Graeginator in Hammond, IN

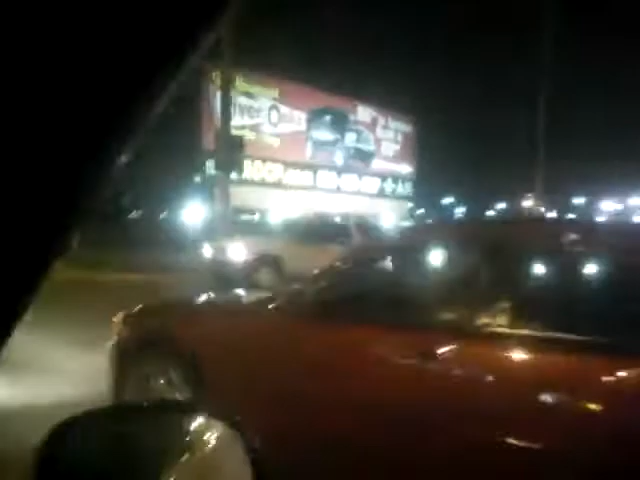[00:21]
Walmart down here. This is what where old Woodmar used to be.